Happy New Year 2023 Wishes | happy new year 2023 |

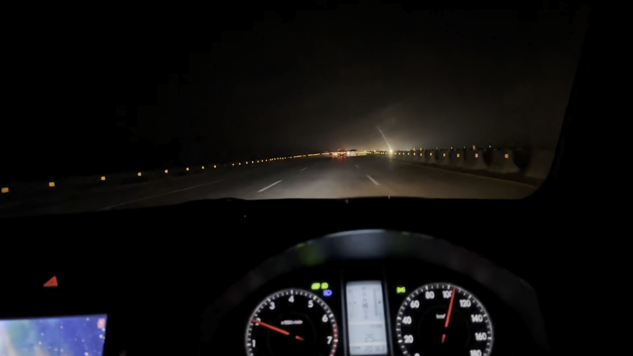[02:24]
موټر وې دا ختمې دو نوم نه اخلي راسي نه چې مونږ په موټر وې پاتې شو ال تار سره نیو ایئر میئر ختم یک تاریخ شروع شي
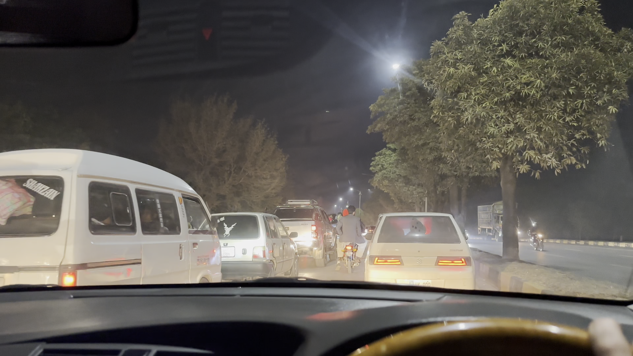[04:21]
رش کې ګیر یو داسې لکه چې دا یو طرف هم نشو هغه بل روډ هم بند و دام بند دی ټول خلک راغلی دي بس نیو ایئر ته او په دې ریوو کې کسان ناست
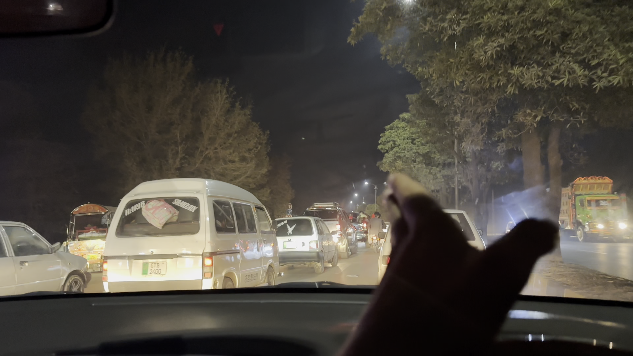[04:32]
دي خی په یخنۍ ځان والی دی بس
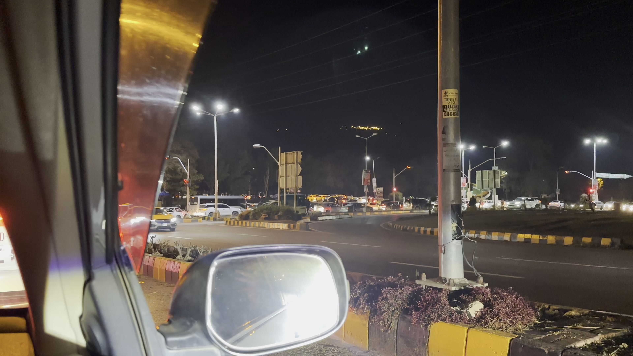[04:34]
داسې رش کې ګیر یو کنه بالکل منال رو ټول هر څه بند دي دا وګورئ بس مونږ لږ لیټ شو خو زه ان شاء الله وبه رسو خامخا لا اوس 10:30 دي خو ډېره سخته یخنۍ ده